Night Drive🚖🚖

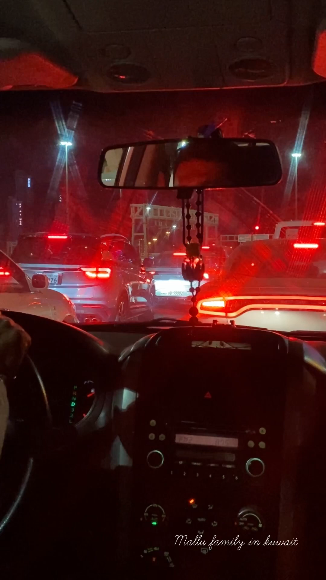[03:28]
അത് കുവൈറ്റ് കോണ്ടിനെന്റൽ ഹോട്ടൽ, അതായത് അൽഗാനിയം ഇന്റർനാഷണലിന്റെ ഹോട്ടലാ അത്.
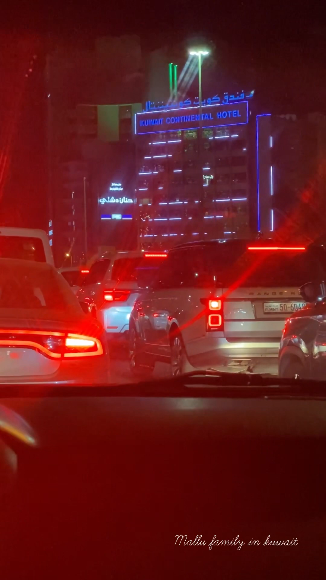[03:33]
കുവൈറ്റ് കോണ്ടിനെന്റൽ അൽഗാനിയം ഇന്റർനാഷണലിന്റെ സ്വന്തം അത്. എനിക്ക് വയർ ഫ്രീ കിട്ടും, ചെന്ന് പറഞ്ഞാ മതി. ഞാൻ അൽഗാനിയം ഇന്റർനാഷണലിൽ വർക്ക് ചെയ്യുന്നു.